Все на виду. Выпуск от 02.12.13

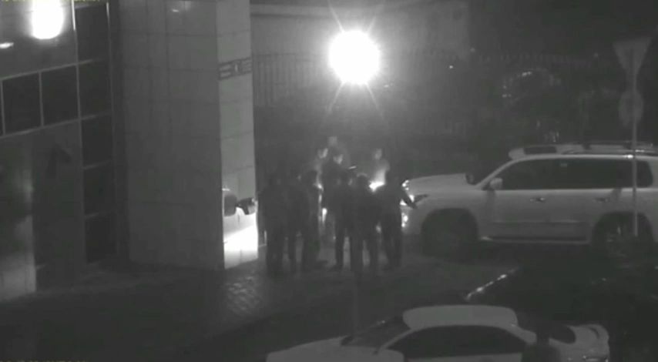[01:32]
Не сумев доказать свою правоту кулаками, разъярённый молодой человек сел за руль своего автомобиля и буквально снёс своих соперников с ног. Попавшим под колёса молодым людям после этой встречи пришлось какое-то время походить на костыля.
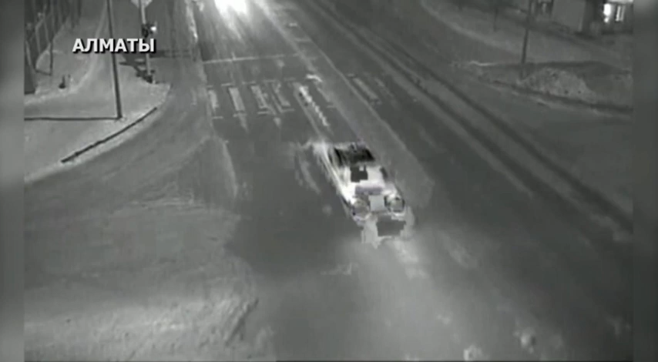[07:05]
Взяли такой разгон, что притормозить в аварийной ситуации не удалось.
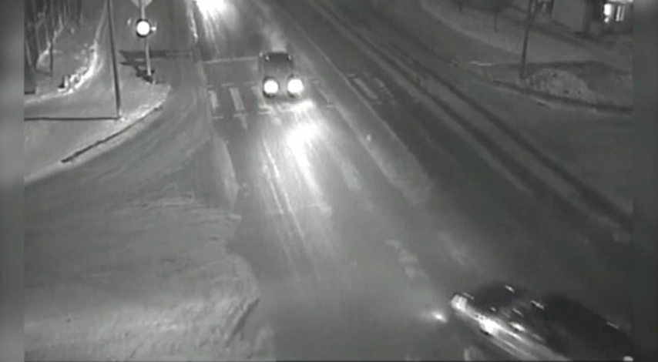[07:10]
Подмороженный асфальт сделал свое дело. Осколки столкнувшихся автомобилей разлетелись в стороны.
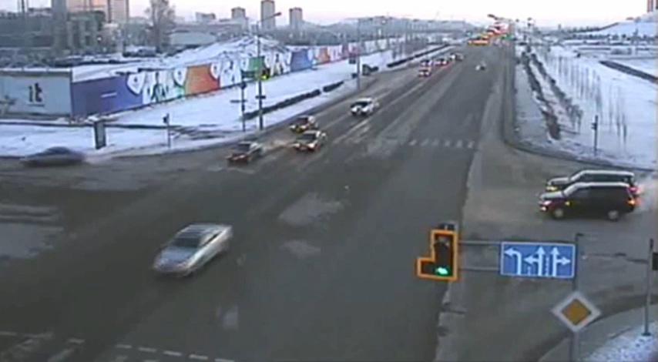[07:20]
Виновник этого дорожно-транспортного происшествия очевиден. Само место столкновения в объектив камеры не попал. Но от мощного удара внедорожник весом в несколько тонн буквально выбросило вперед.
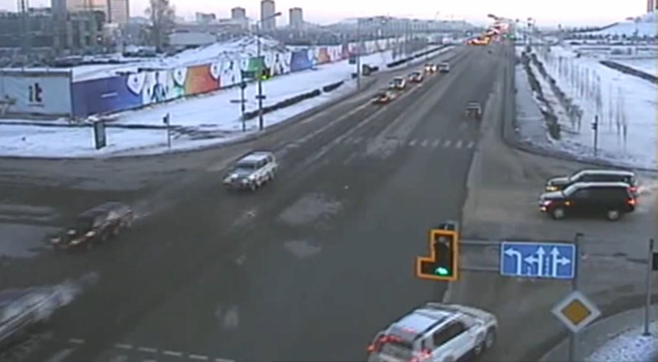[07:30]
А затем развернуло на 180 градусов. Такого исхода поездки явно никто не ожидал. Легкая спешка привела к легкому столкновению.
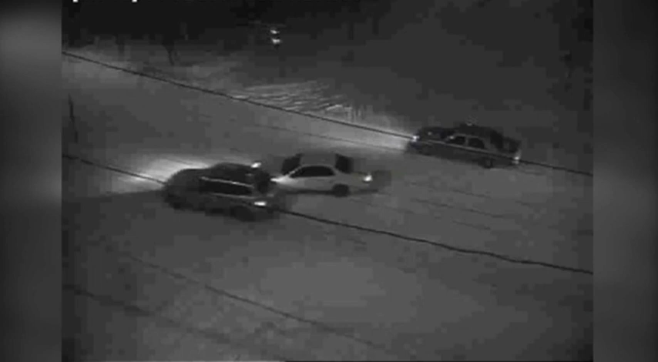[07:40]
Пытаясь подрезать на повороте идущий позади автомобиль, белая легковушка получила удар. Благо все закончилось более или менее удачно. На этом видео в объектив камеры попала только одна автомашина.
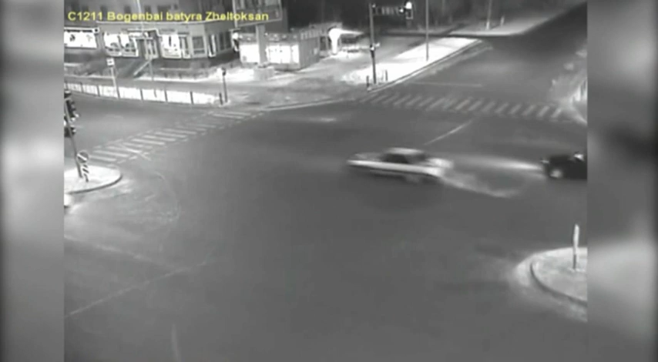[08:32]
Пустующий перекресток не предвещал никакой беды. Но уже через пару секунд здесь произойдет серьезное ДТП.